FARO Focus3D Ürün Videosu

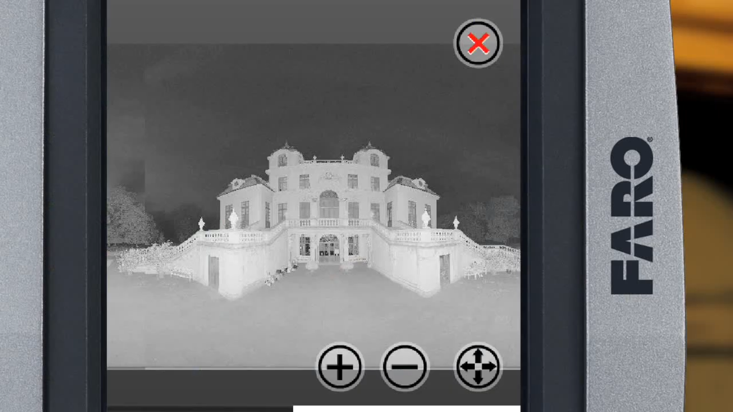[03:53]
Tarama verileri SD kartta saklanır. Yerinde tarama bittiğinde birimi kapatın ve taşıma çantasının içine yerleştirin.
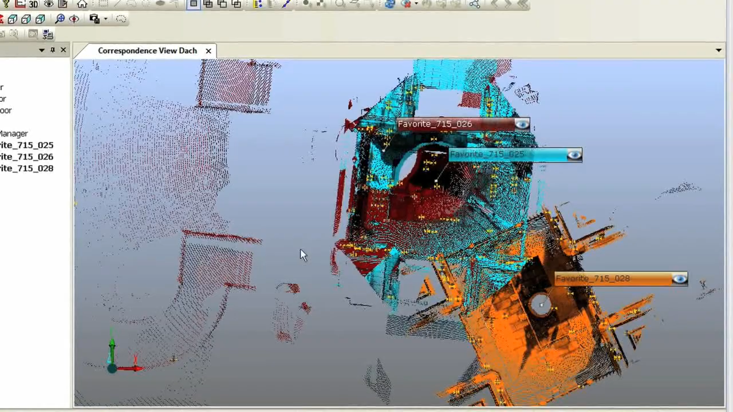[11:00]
Bunun için de View menü girişi aracılığıyla tarama klasörünün bağlam menüsünde açabileceğiniz eşleme görünümünü kullanabilirsiniz.
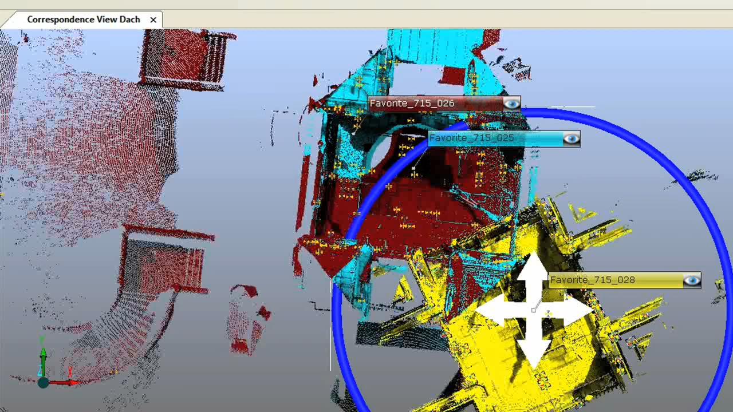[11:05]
Bu görünümün yardımıyla tek tek taramaları taşıyarak ve döndürerek referansları ile doğru bir şekilde eşlenmelerini sağlayabilirsiniz.
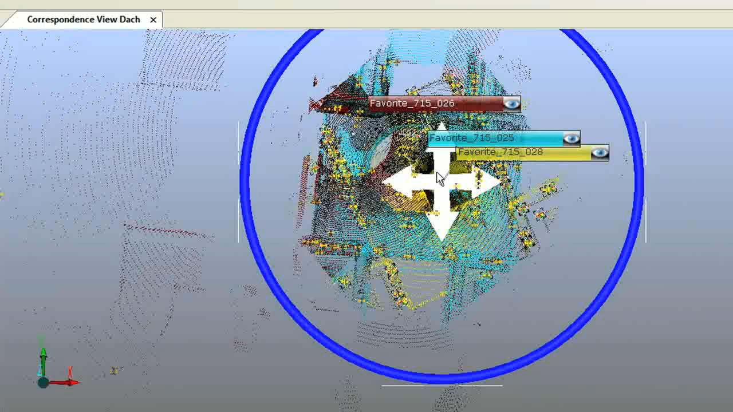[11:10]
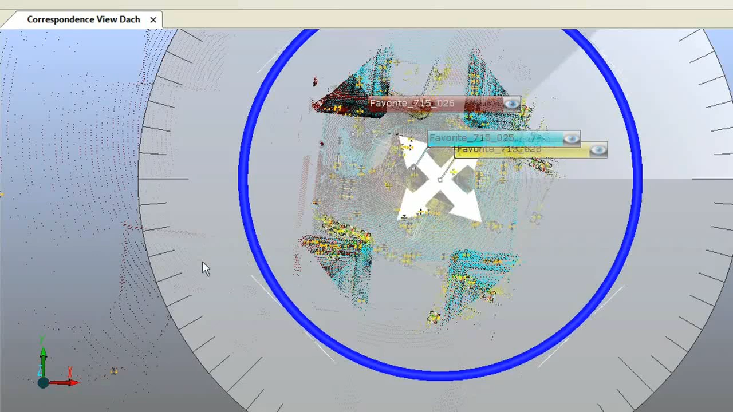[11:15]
Bu düzeltmeler gerçekleştirildiğinde kayıt son olarak taramaların doğru uzamsal ilişkisini belirleyebilir.
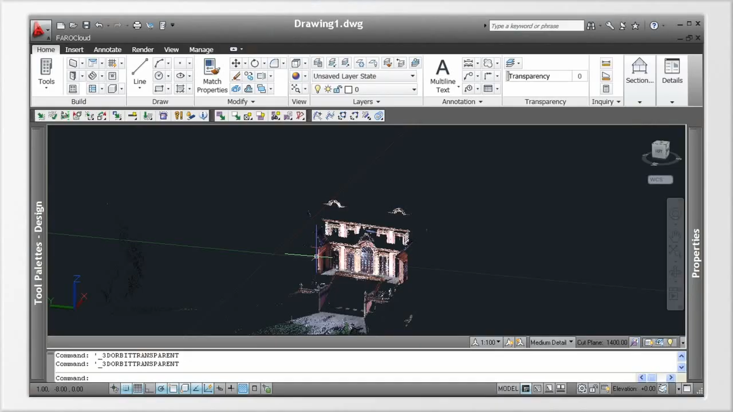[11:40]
Nokta bulutları AutoCAD gibi bir CAD
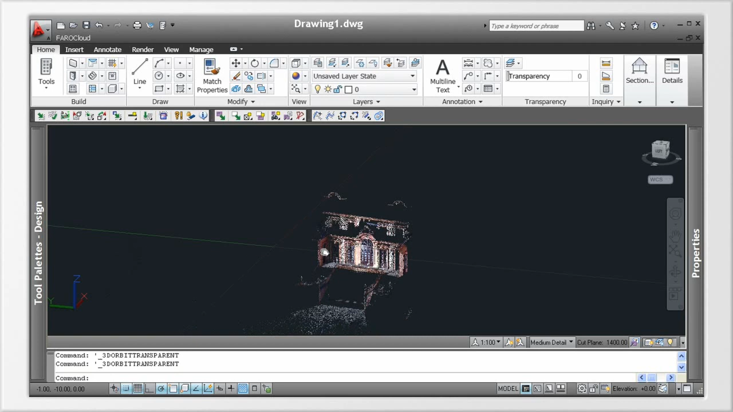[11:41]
programına aktarılabilir ve modelleme için bir temel olarak kullanılabilir.
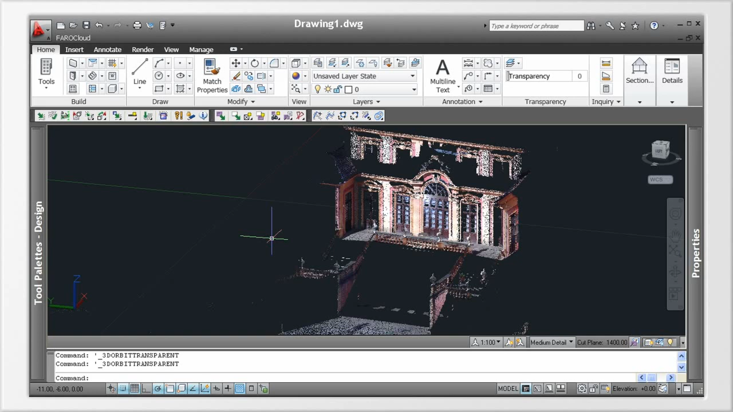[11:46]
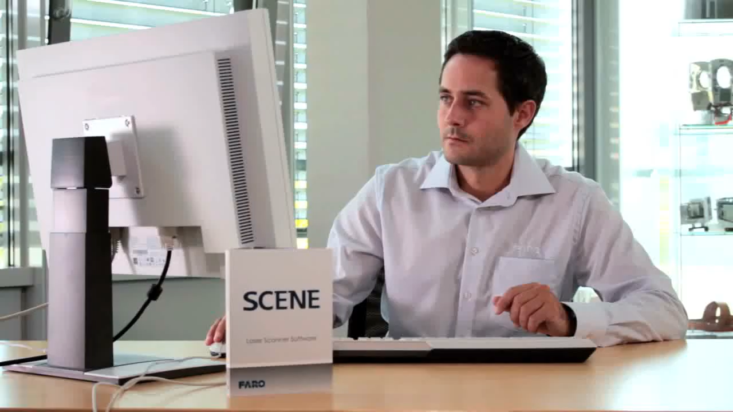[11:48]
Görevimiz artık tamamlandı.
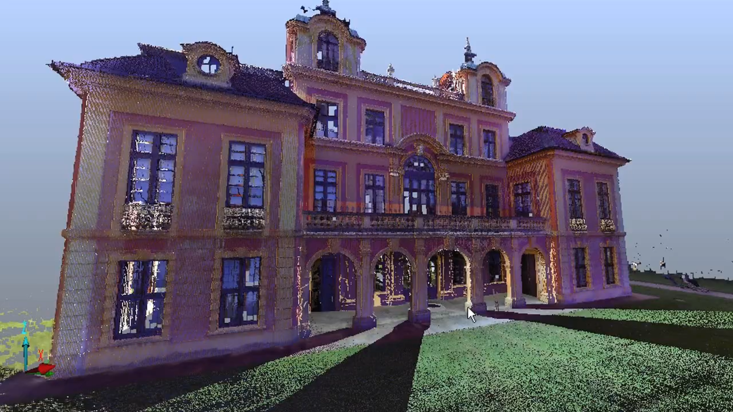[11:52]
Ludwigsburg'daki Schloss Favorite tamamıyla tarandı ve artık orijinal bir dijital 3D modeli oldu.